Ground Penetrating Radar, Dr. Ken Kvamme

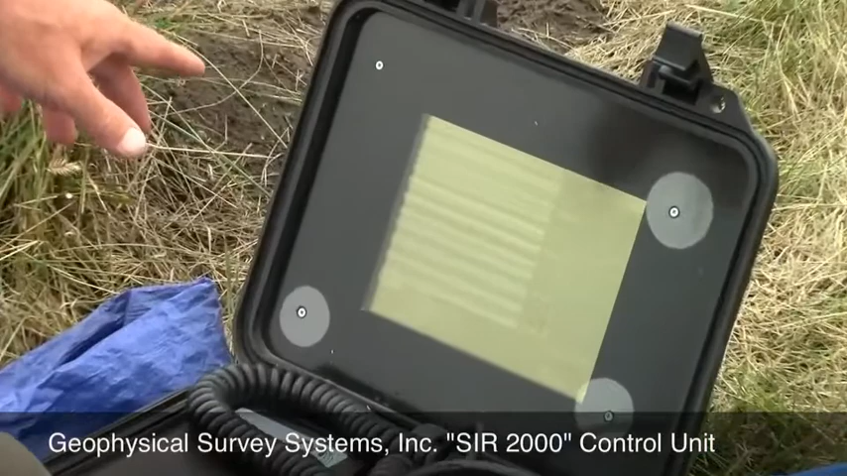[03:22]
And that's showing the reflections at that point in the ground. And we can see there's a surface reflection and then various layers it's reflecting off. And because it's not moving it could be just a rock, a rodent hole, or maybe a house floor. And we have on the far right, and if you could see this, is a sine wave. That actually shows the strength of the reflection. So if it's a real sharp difference, there's a large reflectance.
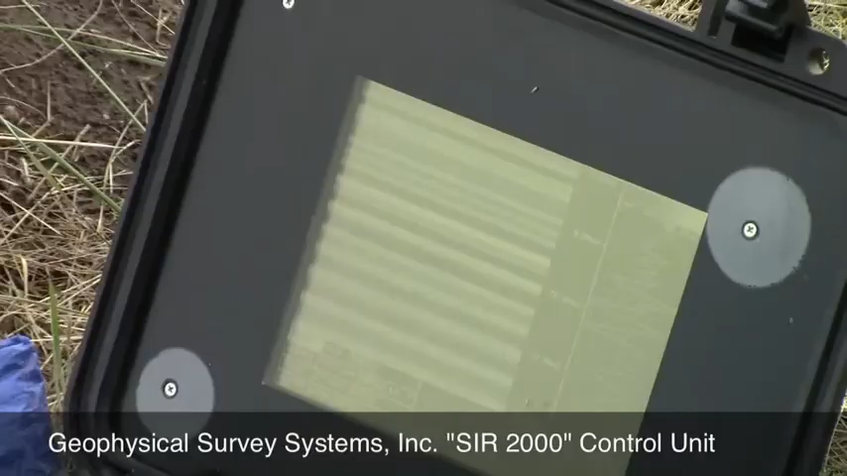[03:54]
If it's just a small difference, it's a lesser reflection.